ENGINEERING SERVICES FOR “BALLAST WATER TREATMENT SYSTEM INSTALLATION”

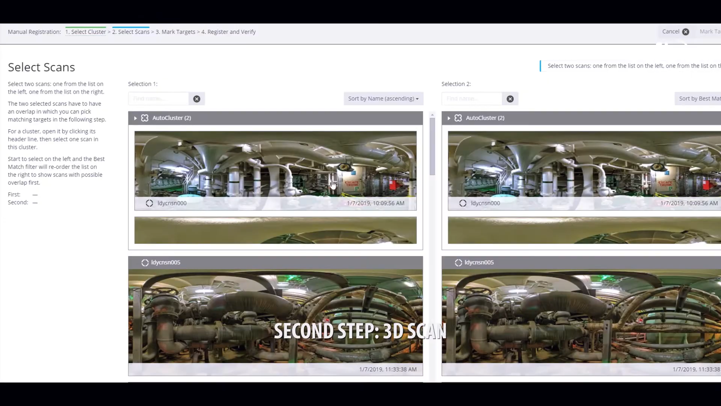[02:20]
The data received during the scanning process is evaluated, integrated and the whole 3D scanning information is transferred into the computer.
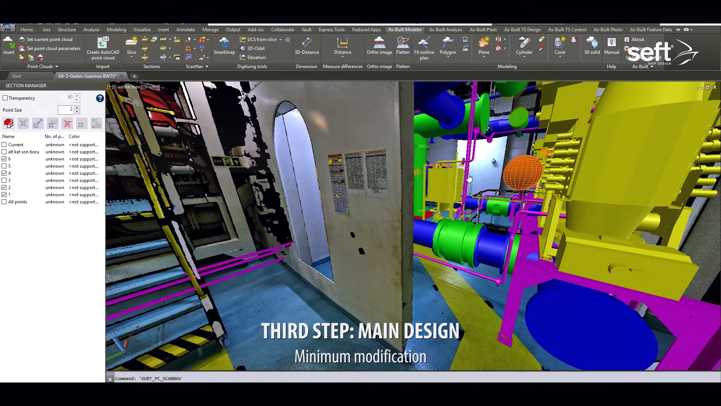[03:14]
it is important to establish a design that requires a change as simple as and as little as possible.
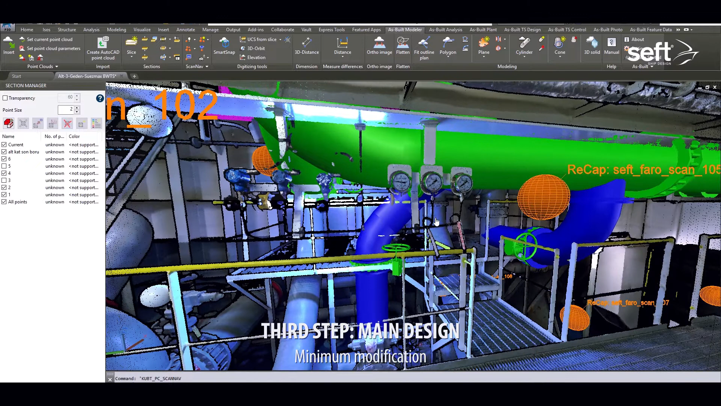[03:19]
The system effects on the main distribution panel, on actuated valves and on suitable discharge locations within the ship.
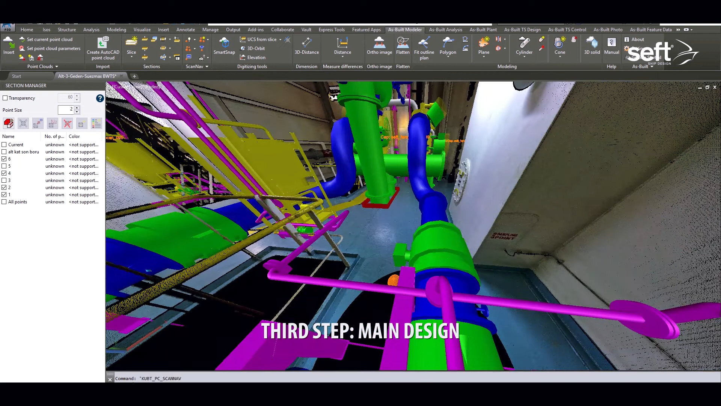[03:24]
Everything that is to be done is important for the thorough life of all,
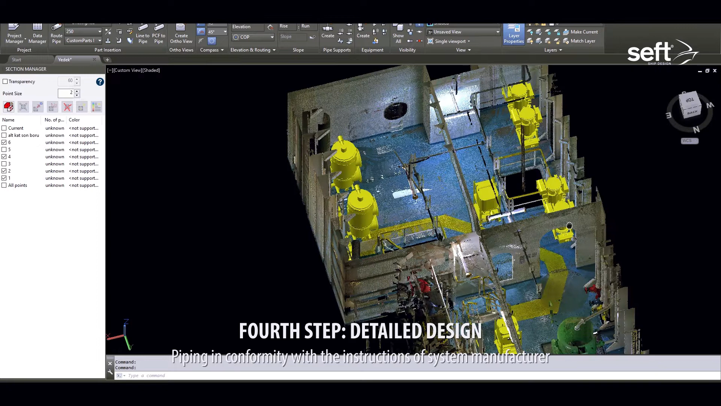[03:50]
The location of the equipment to be added into the system in the most effective way
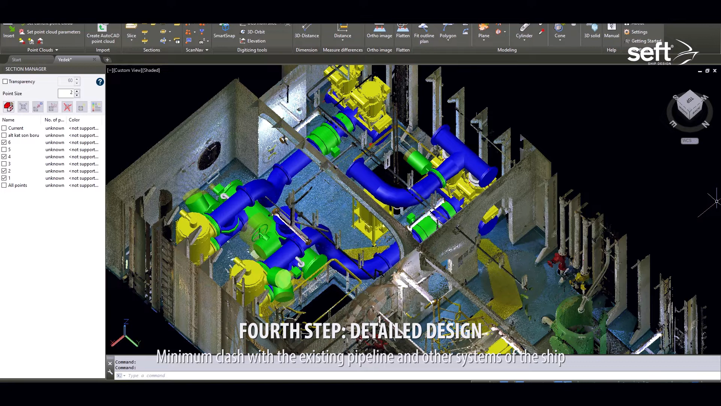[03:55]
3D modeling of the pipelines according to the chosen locations of the equipment